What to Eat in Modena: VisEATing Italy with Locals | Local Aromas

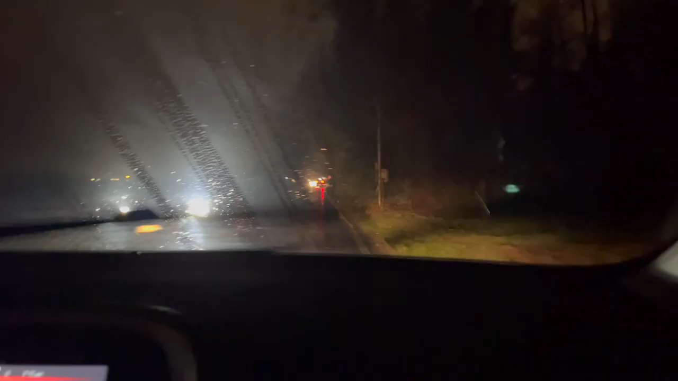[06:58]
are in the car it is pitch dark
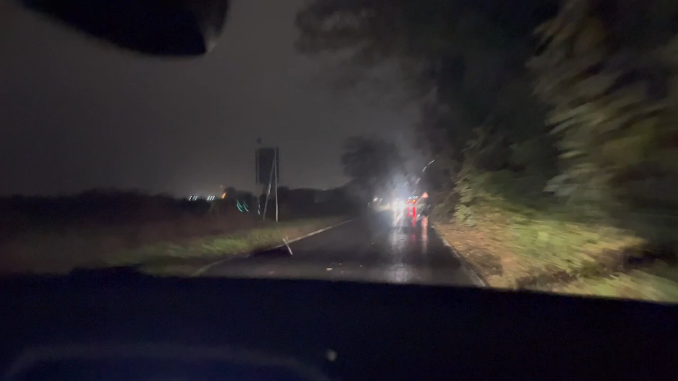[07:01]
it's raining it's raining there's no light light post lamp posts
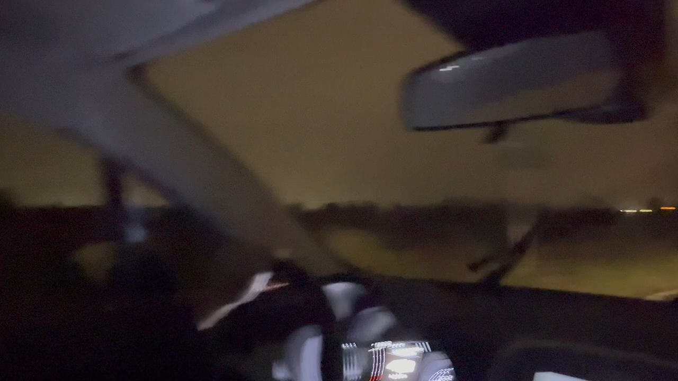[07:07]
yeah it's look it's it's I don't know why does this phone throw so much light but it's pitch dark why
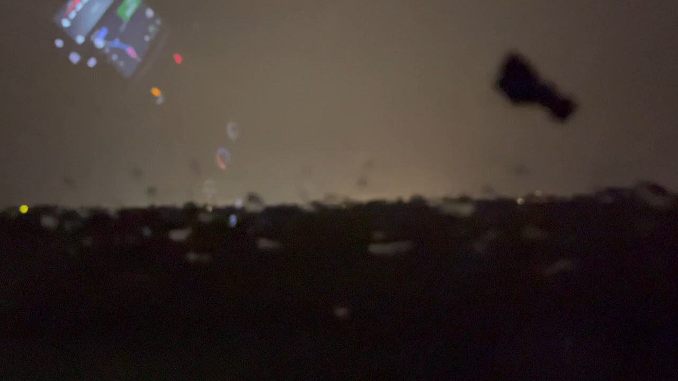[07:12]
does it that it why that's a good phone 300 meters continue straight
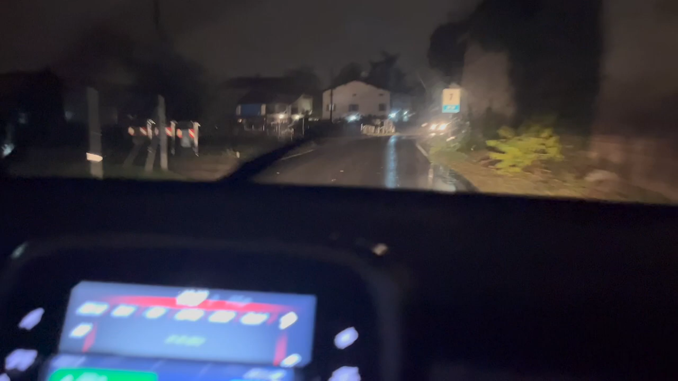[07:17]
to stay on via stradella via stradella we're on via stradella